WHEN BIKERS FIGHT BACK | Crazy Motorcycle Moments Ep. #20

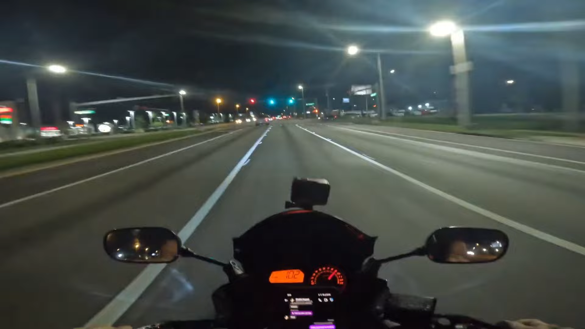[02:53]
This biker saw a hit and run take place, and he decides to chase after the culprit to hold him responsible.
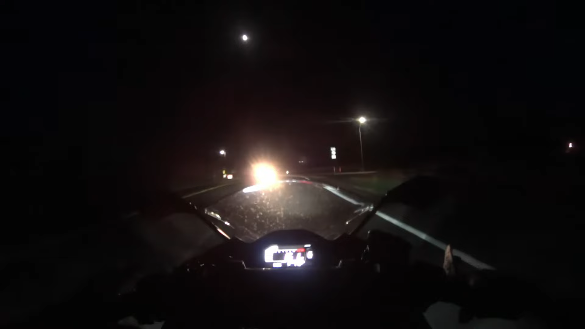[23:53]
The biker has to take quick, evasive action to avoid a crash.